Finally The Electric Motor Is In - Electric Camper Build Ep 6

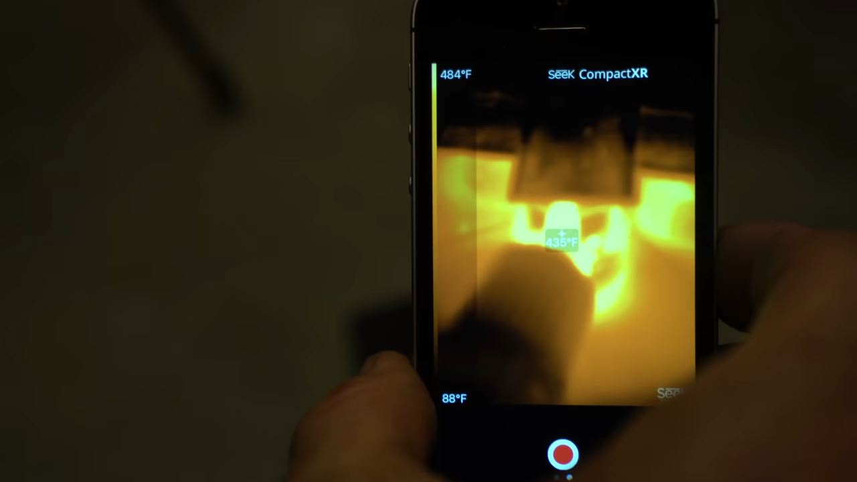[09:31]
On screen: scale top 484°F, scale bottom 88°F
So you can see where the heat is and tells you the temperature, gives you like a temperature readout.
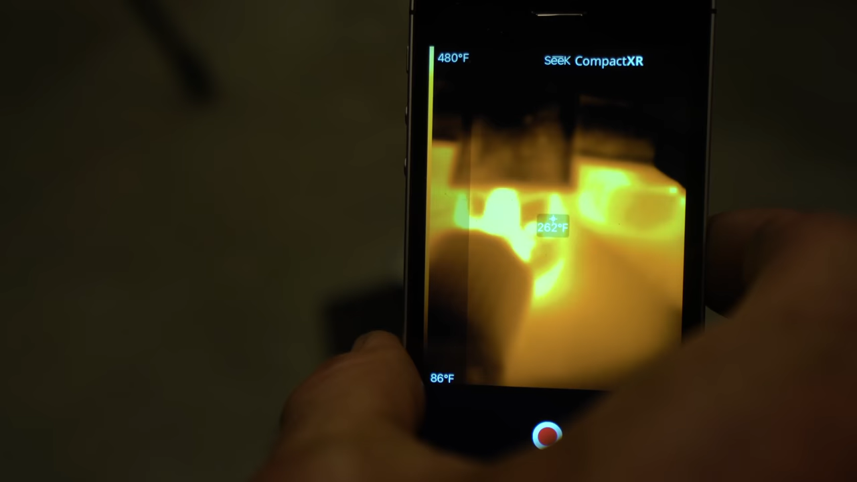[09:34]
On screen: spot 262°F, scale top 480°F, scale bottom 86°F
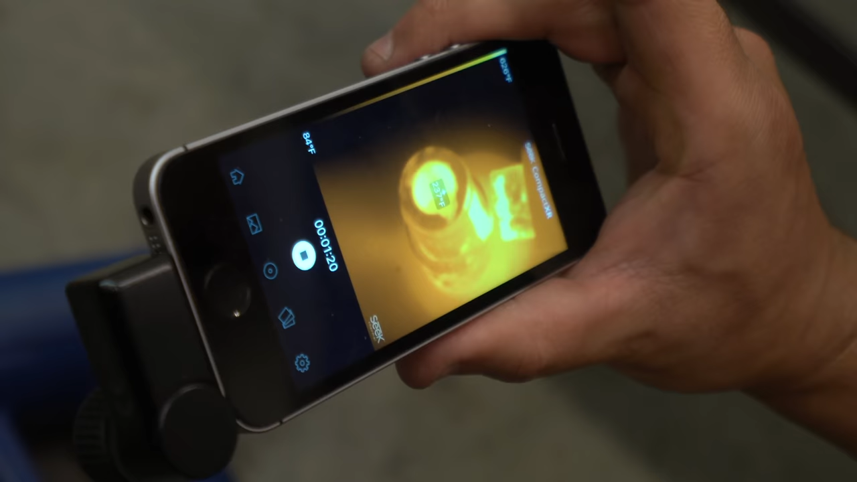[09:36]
Oh, I see, it readjusts itself.
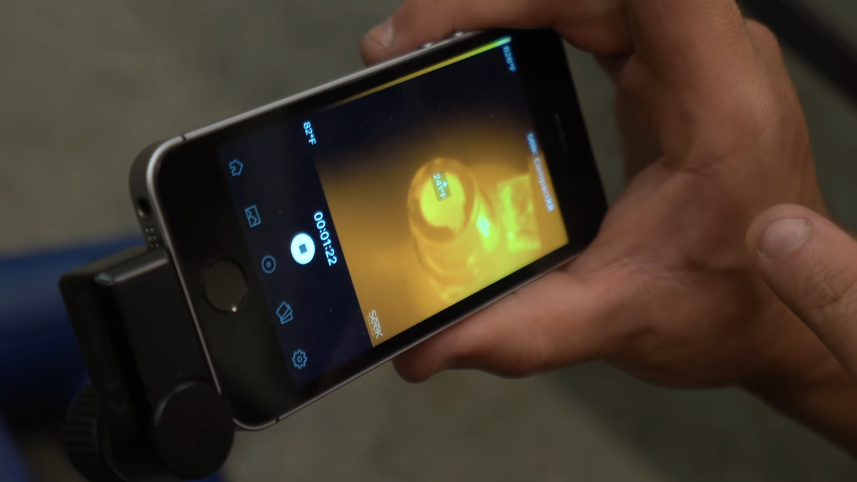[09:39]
What those colors are, and the super bright ones are 626 degrees.